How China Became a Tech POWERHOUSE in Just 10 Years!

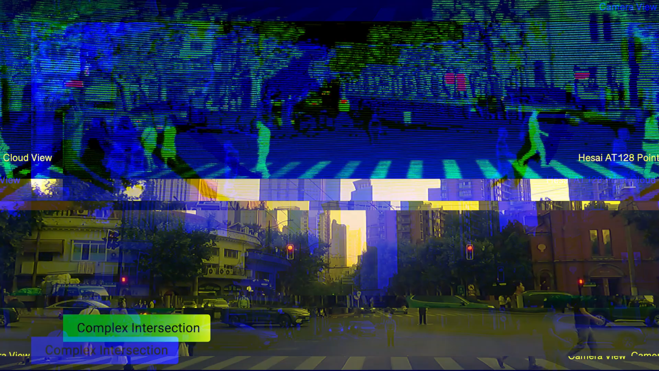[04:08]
These are key for driver-assist systems, so the car can see the road.